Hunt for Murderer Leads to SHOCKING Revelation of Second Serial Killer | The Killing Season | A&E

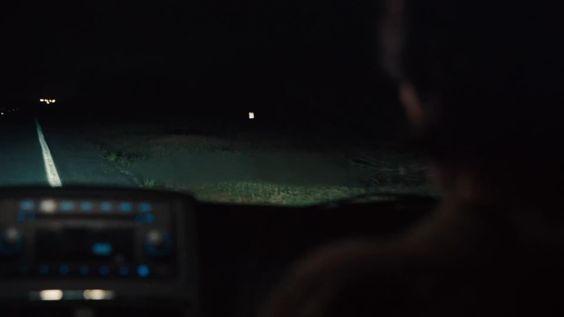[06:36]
There's not many roads like this out in this area.